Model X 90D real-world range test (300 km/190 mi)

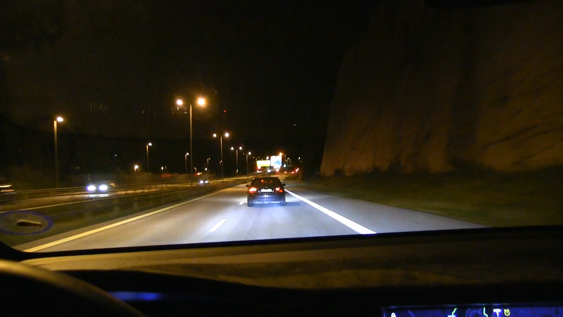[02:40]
This is the problem when driving at night is that they do all these maintenance and tons and shit. So average speed is going to drop even more now. So this is a bit interesting.